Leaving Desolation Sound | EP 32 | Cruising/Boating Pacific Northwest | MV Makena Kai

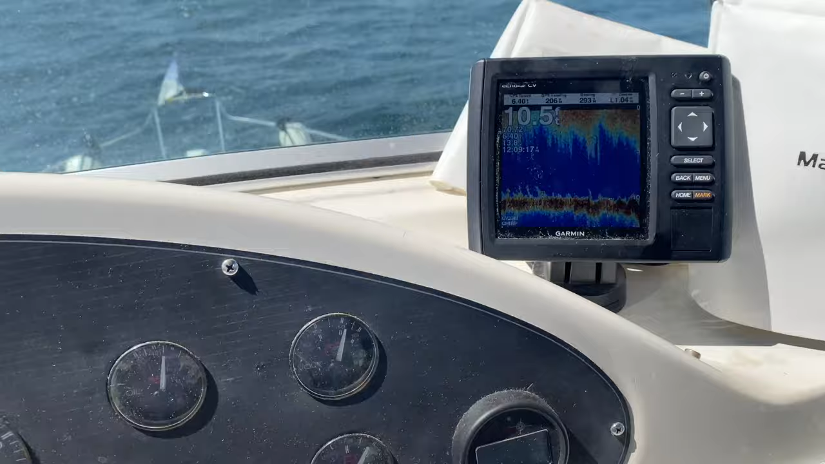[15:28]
past the bar, and you can see that on the sounder here, we're at 10 feet. And we're right on the marks here anyway.